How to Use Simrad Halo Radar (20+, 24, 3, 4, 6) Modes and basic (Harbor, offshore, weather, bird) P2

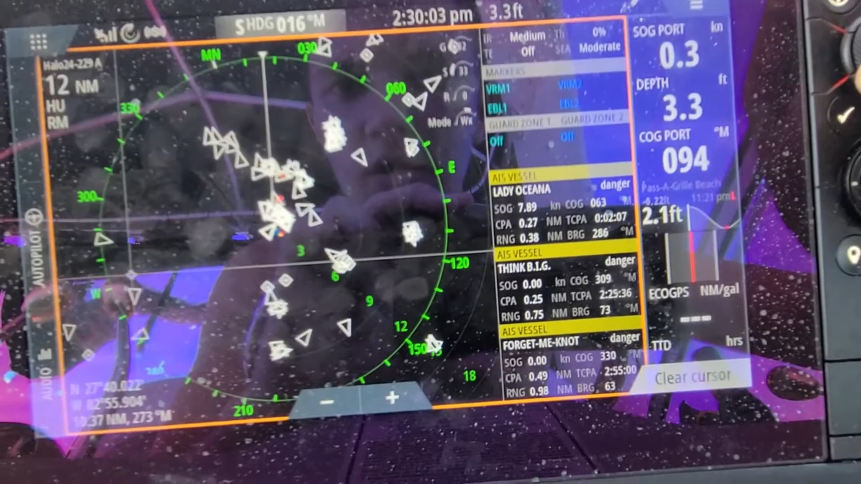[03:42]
Let me see anything else. So this is at 12 miles. I don't know if this is right but this is showing like there's some clouds there. But actually I don't think that's clouds.
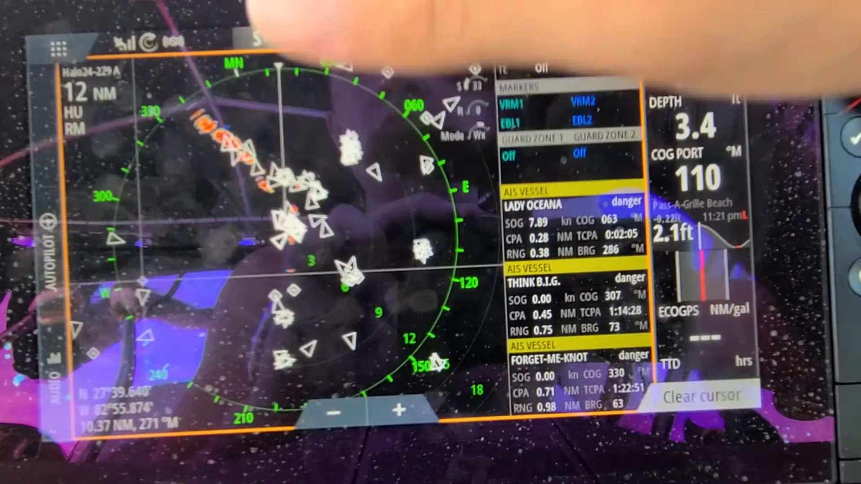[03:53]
I think that is going to be part of where my region is where it like bends up. So I think that's part of that actually is probably the shore.
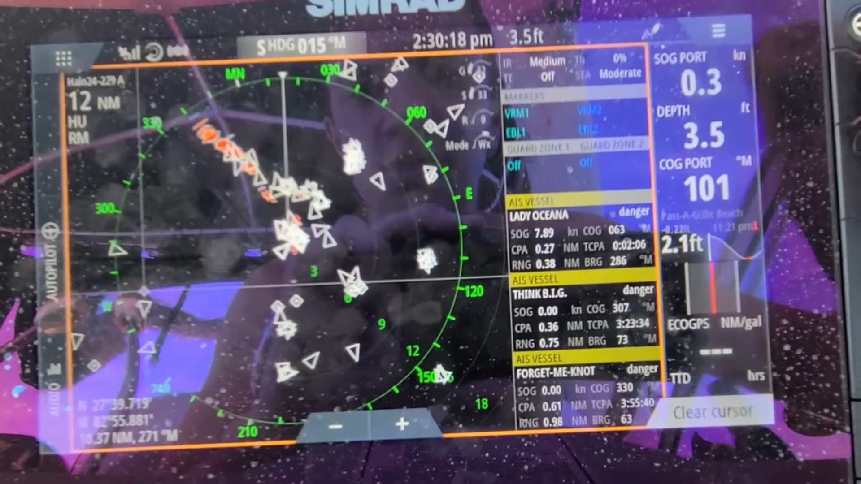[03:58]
It's not a cloudy day guys which is nice for me.
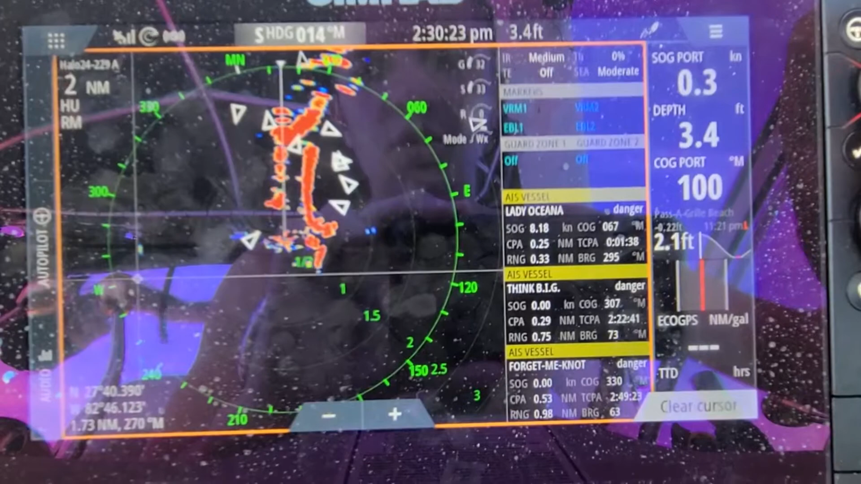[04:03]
But bad for this video because you can't really see the rain that well.
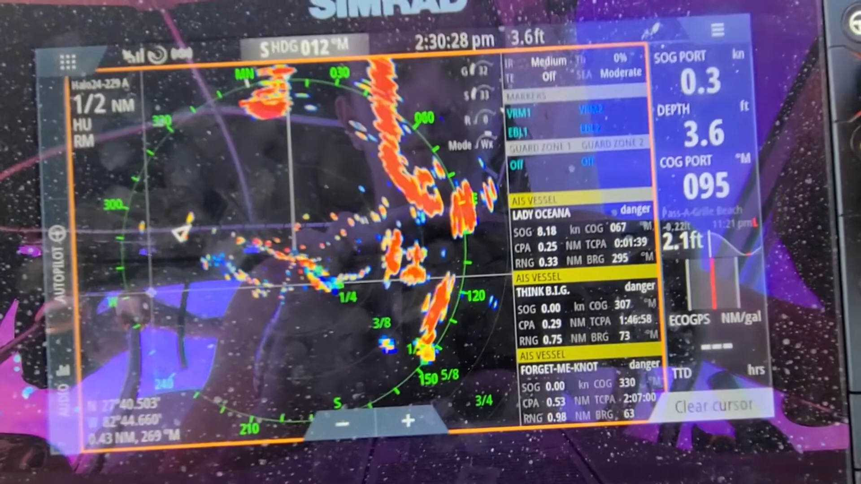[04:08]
But you'll be able to tell it's rain when you get to use this and you play with this a little bit. And a lot of those guys is really just playing with it.
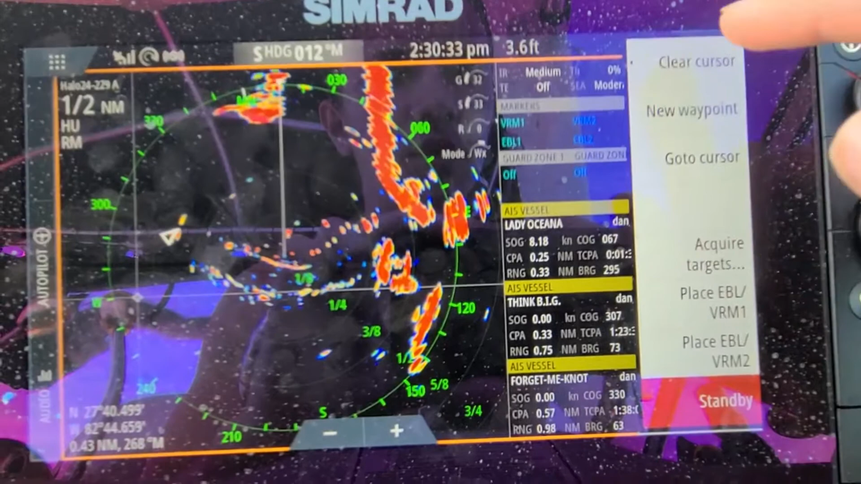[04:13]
So let's clear the cursor. Let's go back to quarter mile.
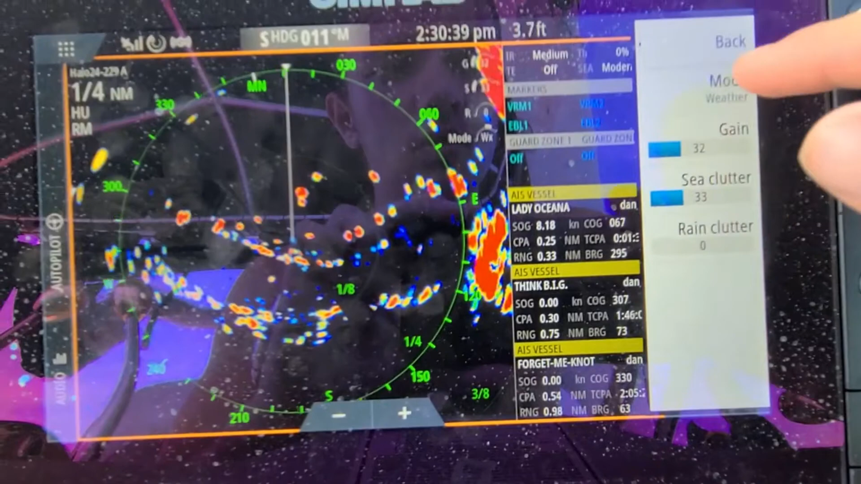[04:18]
And then let's change to bird mode. So guys bird mode is different.
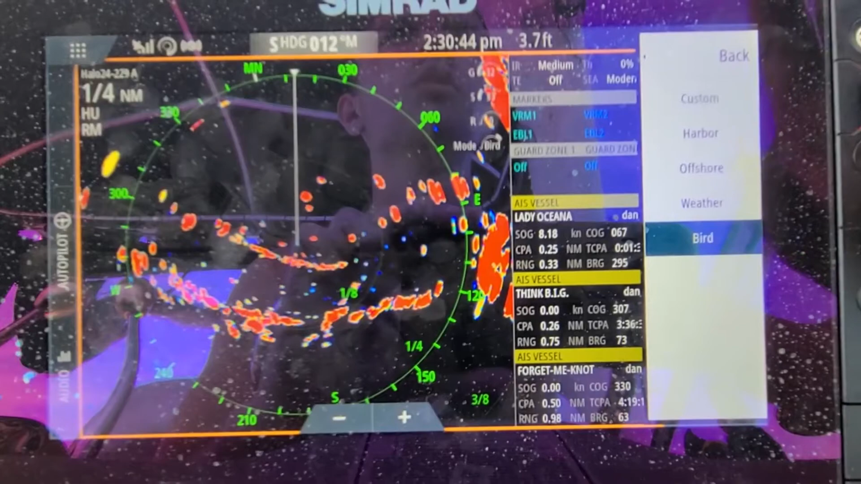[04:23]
So birds are you going to the birds you're going to want to see are going to pop up and they're going to come off because you're going to be looking for birds diving. You're not going to really be looking for birds that are just flying across the sky and stuff like that. Yeah frigates yes.
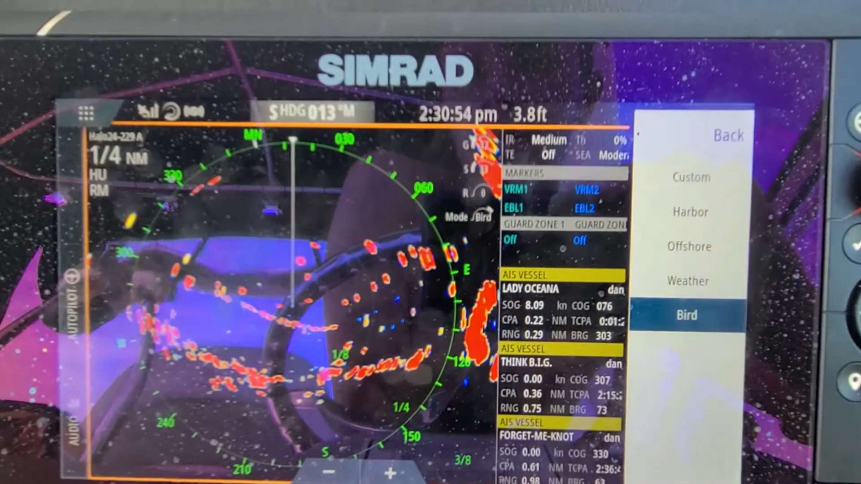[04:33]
But like when you want to see like birds diving like seagulls and stuff like that you're going to be seeing them pop on and off the screen.
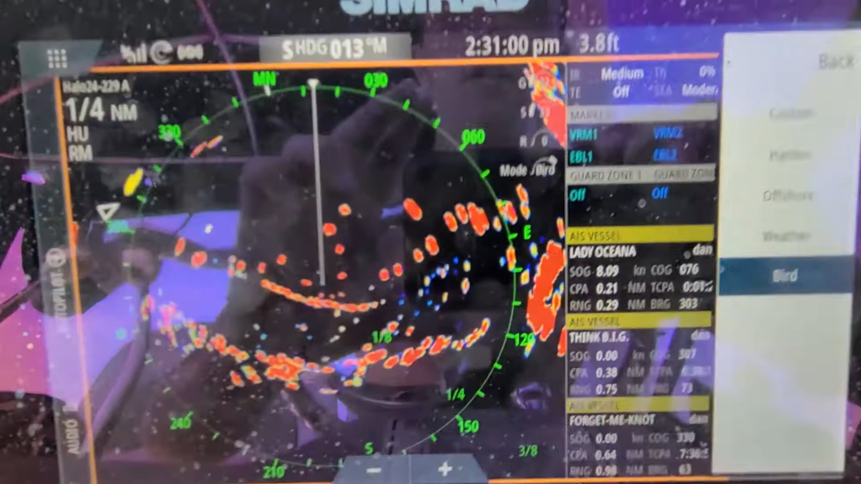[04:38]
So I don't see any birds within a quarter mile of me.
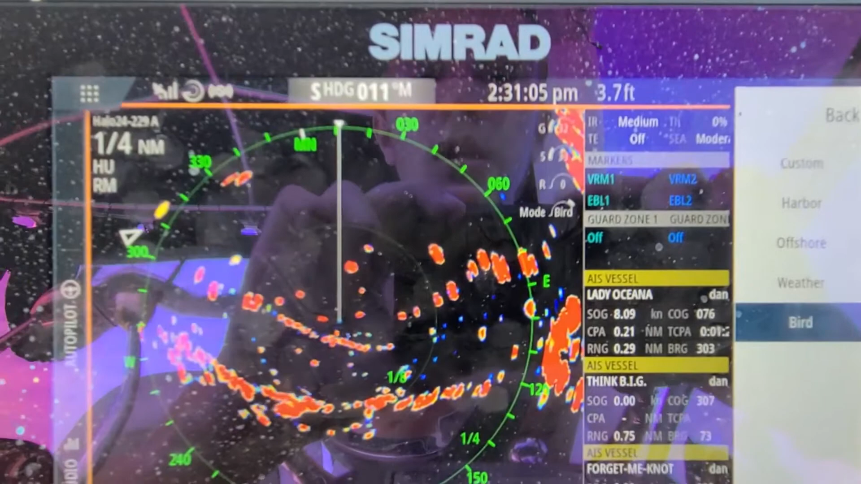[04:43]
But for me birds normally pop up as like yellow color.
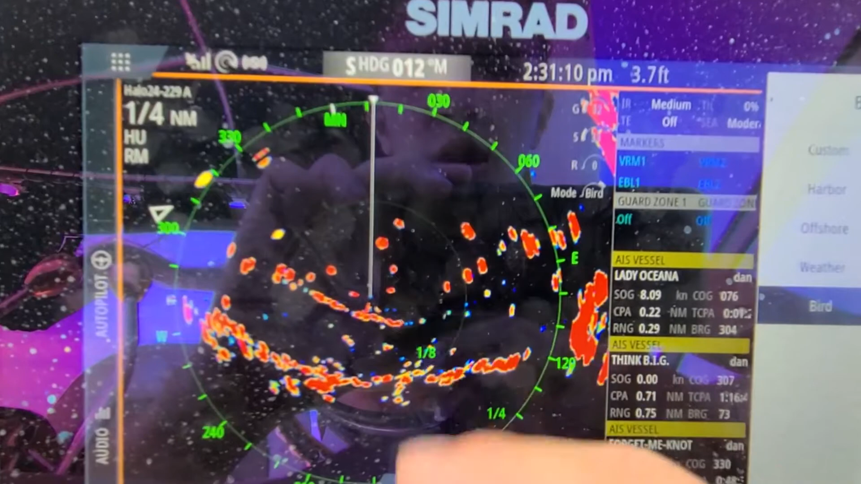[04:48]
So maybe as this video goes on and I try to talk a little bit longer maybe a bird will pop up and I can show you guys on it.
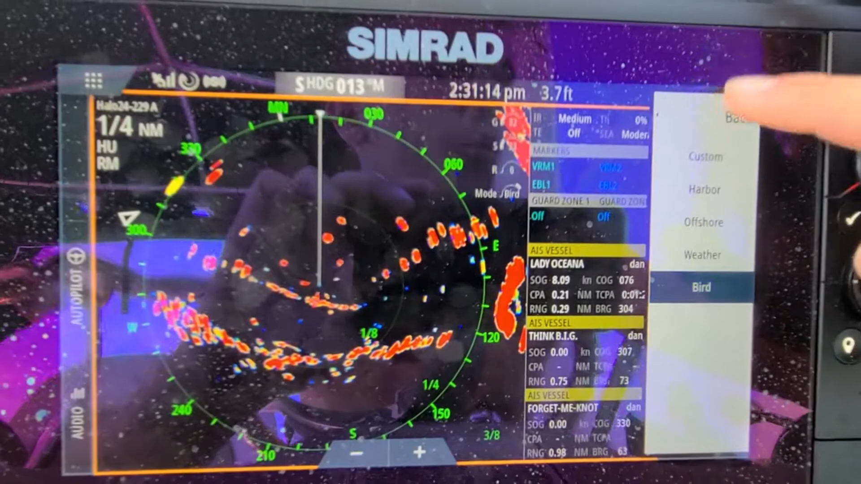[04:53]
But birds typically appear as like a little yellow mark for me.